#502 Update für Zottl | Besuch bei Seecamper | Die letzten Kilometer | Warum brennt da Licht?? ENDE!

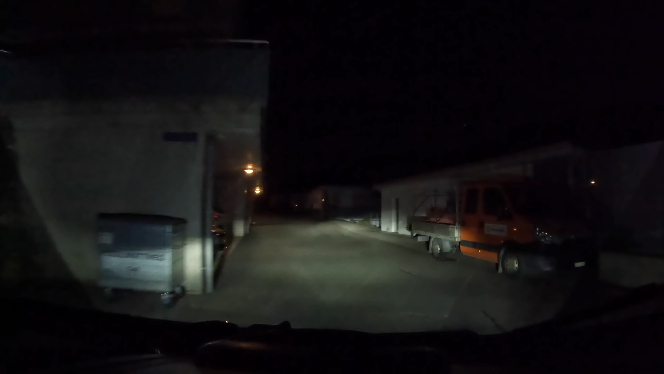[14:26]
Ah, und Polarbär steht mit im Weg. Scheiße. Jetzt hoffe ich nur, dass der Kerl anspringt, sonst wird's blöd.